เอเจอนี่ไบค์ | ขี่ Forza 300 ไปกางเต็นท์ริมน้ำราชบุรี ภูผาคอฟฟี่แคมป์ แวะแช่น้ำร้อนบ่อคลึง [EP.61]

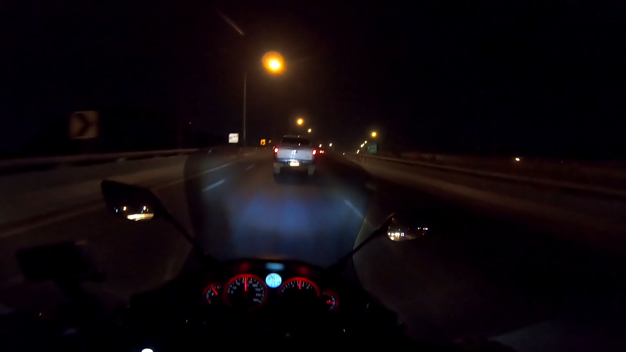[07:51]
บ้านคาตรงไปแล้วก็เลี้ยวขวาใต้สะพานนี่เลี้ยวซ้ายราชบุรีนี่ไงหลังรถไฟราชบุรี